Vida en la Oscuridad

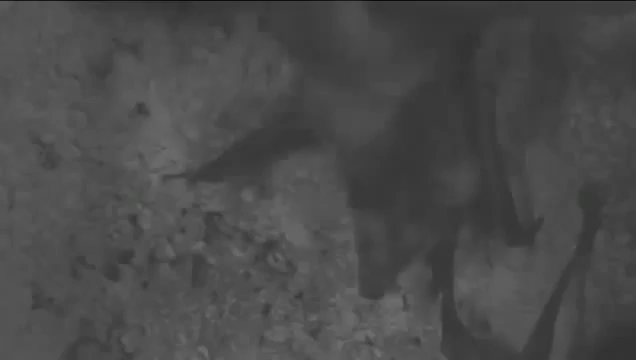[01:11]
El murciélago Phyllonicteris poeyi solo habita un tipo de cuevas,
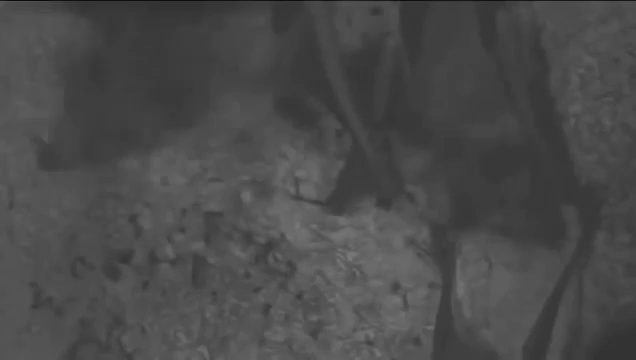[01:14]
conocidas como cuevas calientes, en las cuales el aire contiene